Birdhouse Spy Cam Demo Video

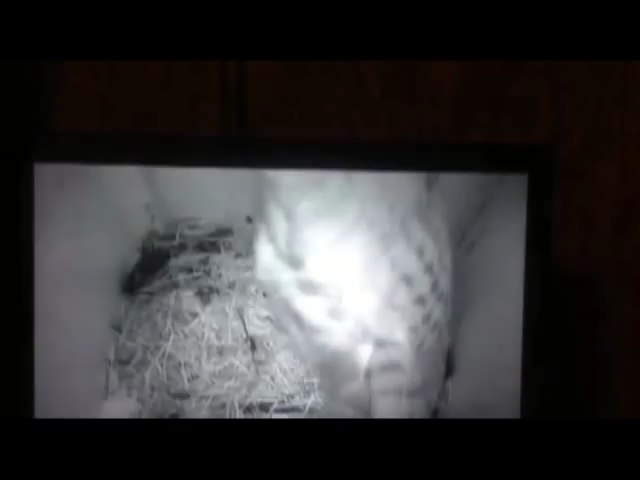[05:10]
In this video, you will see this empty birdhouse become a nest of hyperactivity.
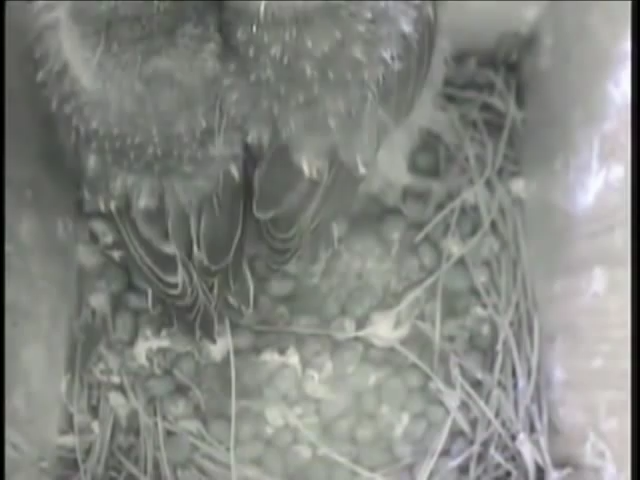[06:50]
Mom and Dad are encouraging these guys to leave, but they don't seem to be in any hurry. May 5th, 24 days old. One has his head out the door and appears ready to go. That one leaves and the other immediately goes to the door.